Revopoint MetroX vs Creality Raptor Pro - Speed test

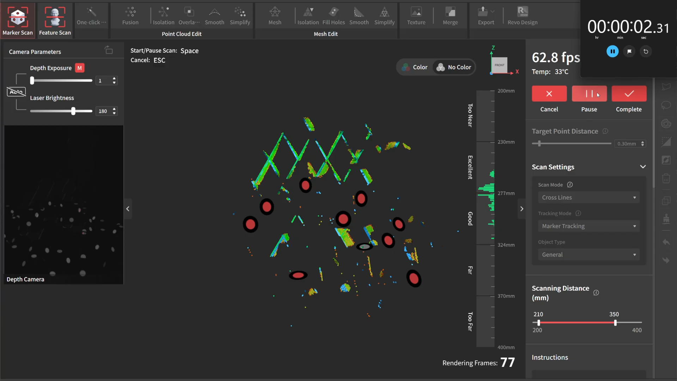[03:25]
So we're looking for 5000 frames. Now like I've said before you would not scan in laser modes like this. Laser modes rely on you moving the scanner around, up and down, left and right to capture all the details and all the different angles. This is purely for so I can have a standardized test in order to capture, make sure that the, there is no human error involved here.
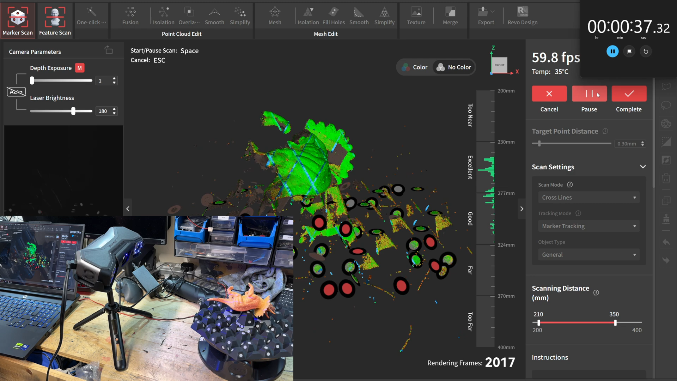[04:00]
So up to 2000, we're pulling just under 60 FPS.
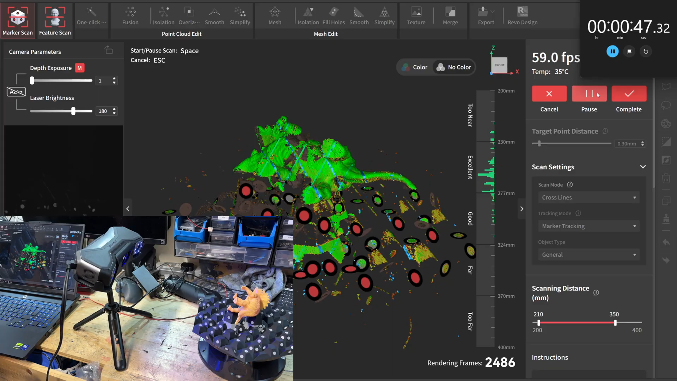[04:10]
This is the, of course the new versions of RevoScan or hardware accelerated using the NVIDIA GPU cores to do the scanning.
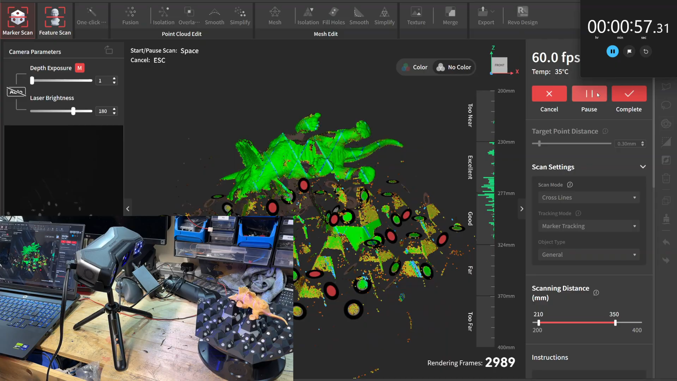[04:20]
So closing in on 3,500 now. 4,000.
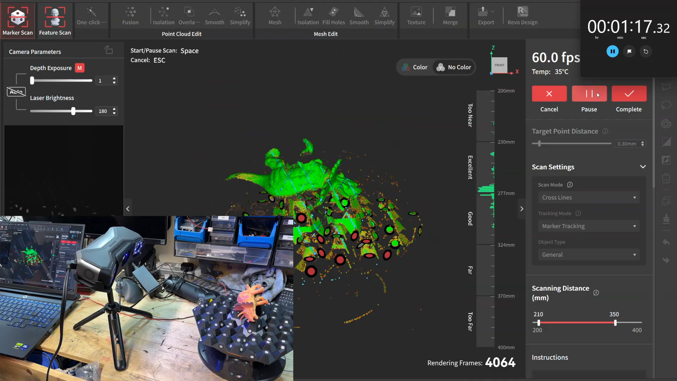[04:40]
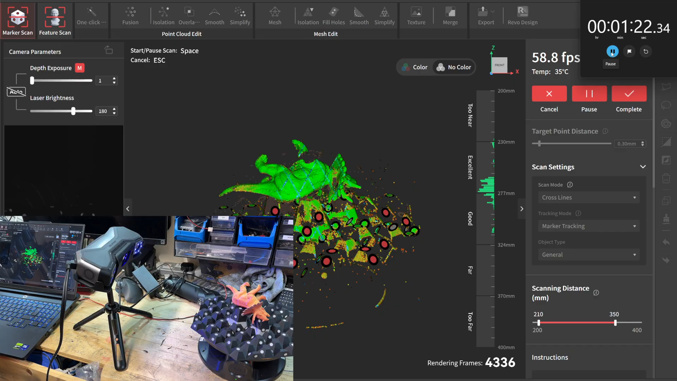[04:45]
5,000. I'll try and stop the stopwatch exactly. We'll see.
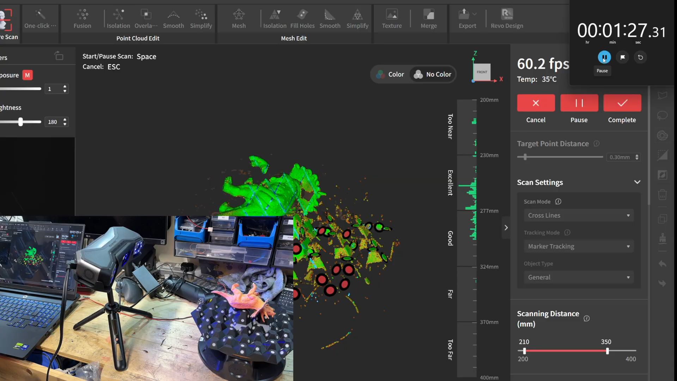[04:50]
As soon as we hit 5,000. 7, 8, 9.
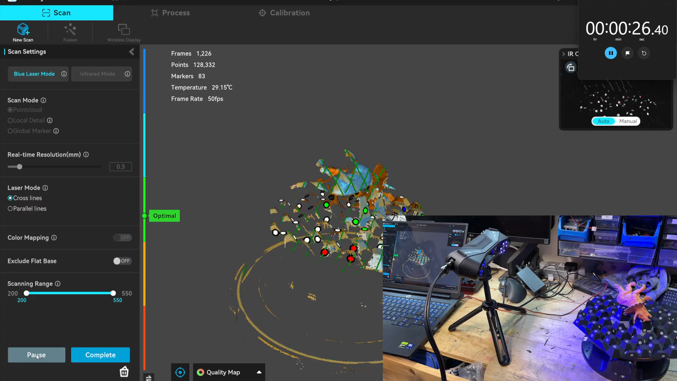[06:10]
It was so much easier to see when you'd collected enough data. Um, I mean, having it sort of muddy brown and blue just is the,
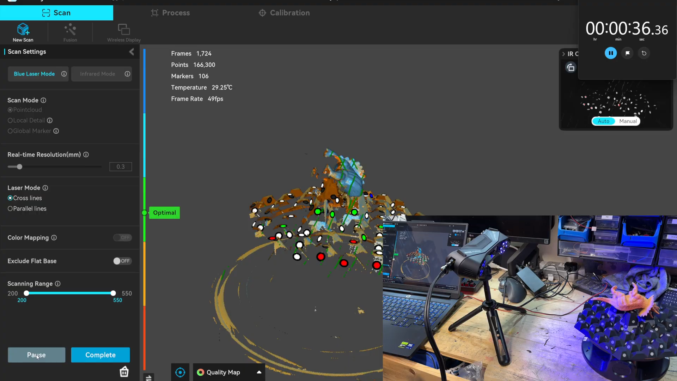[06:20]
I don't know. I don't know what the developers were thinking with that.
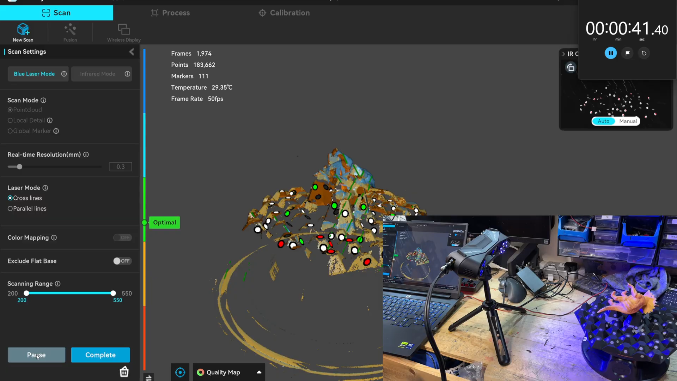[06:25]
Um, I've raised it as a feedback, uh, into my contacts with Creality. And it's, um, I don't know whether they'll listen or not. I don't know. We will find out.
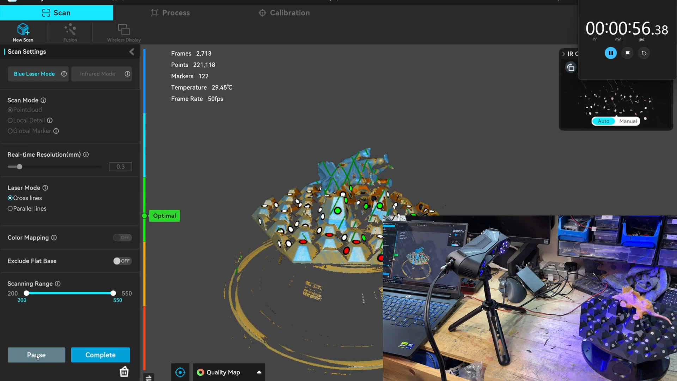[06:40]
Coming up on 3000. Pulling 50 FPS.
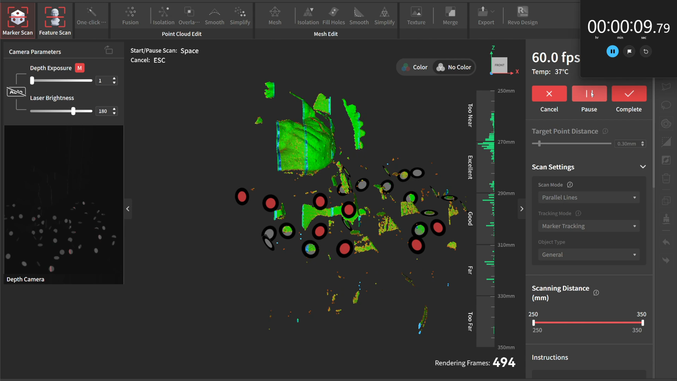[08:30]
Just because of the way the parallel lines works. By the way, we're not, we're not, I'm not going to show you the scans at the end of this,
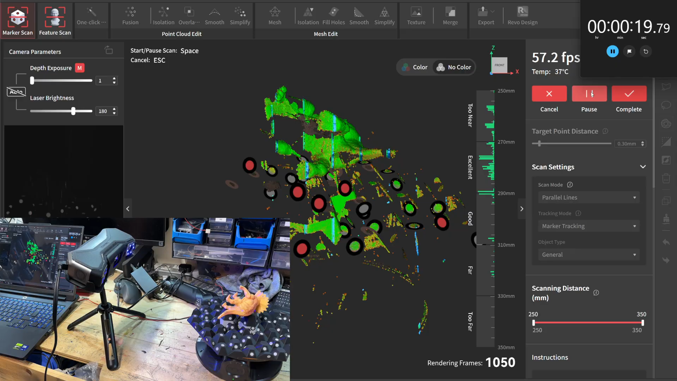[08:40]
because the scans are going to be garbage scanning like this, um, we're going to be missing sections. We're going to have, um, issues where the lasers cross. Like I say, you do, you do not scan like this using either of these scanners. This is purely to, um, for commonality of test.